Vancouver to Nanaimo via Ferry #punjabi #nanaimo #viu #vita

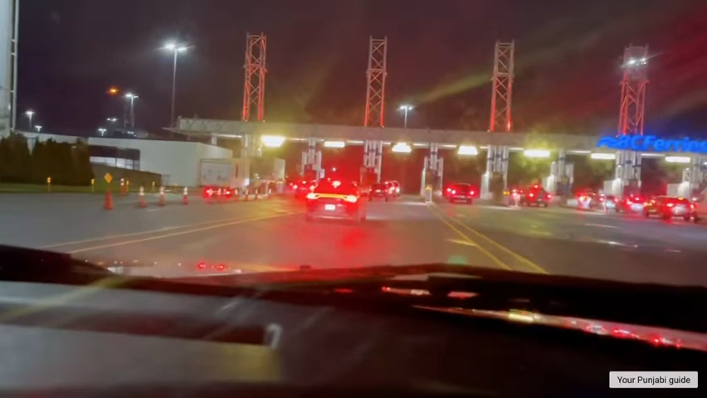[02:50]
ਜਿਹੜੀ ਆਪਣੀ ਨਨਾਈਮੋ ਨੂੰ ਜਾਣ ਵਾਲੀ ਫੈਰੀ ਹੈ ਉੱਥੇ ਆਪਾਂ ਇਹਨਾਂ ਨੇ ਆਪਣੀ ਟਿਕਟ ਟੁਕਟ ਦੇਖਣੀ ਹੈ
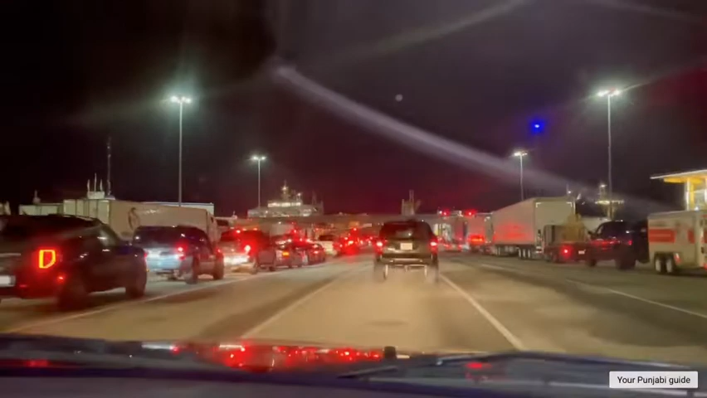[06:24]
ਸਬ ਟ੍ਰੇਲਰ ਆ ਰਾਈਟ ਸਾਈਡ ਤੇ ਵੀ ਆ ਲੈਫਟ ਸਾਈਡ ਤੇ ਵੀ ਆ
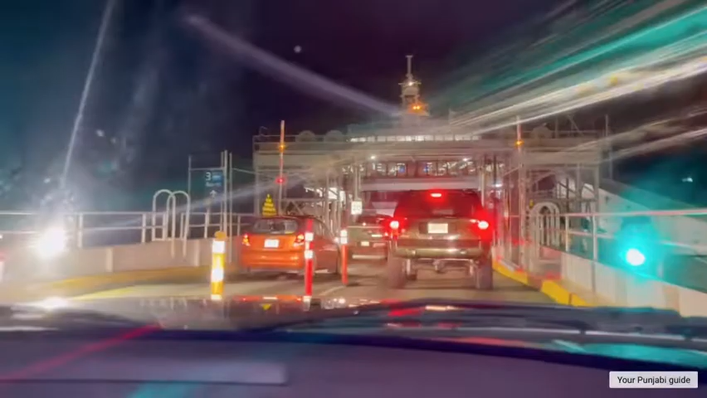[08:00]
ਇੱਕ ਬਿਲਡਿੰਗ ਹੀ ਆ ਬਿਲਡਿੰਗ ਦੀ ਜਿਵੇਂ ਪਾਰਕਿੰਗ ਹੁੰਦੀ ਆ ਉਵੇਂ ਹੀ ਆ ਸਿਸਟਮ ਬਿਲਡਿੰਗ
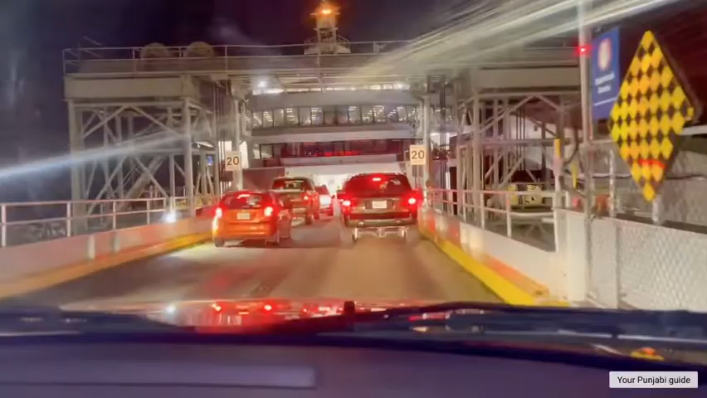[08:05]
ਦੀ ਪਾਰਕਿੰਗ 'ਚ ਜਿਵੇਂ ਗੱਡੀ ਲਾ ਦਿੱਤੀ ਜਾ ਕੇ ਬਸ ਉਵੇਂ ਇੱਥੇ ਲਾ ਦਿੰਦੇ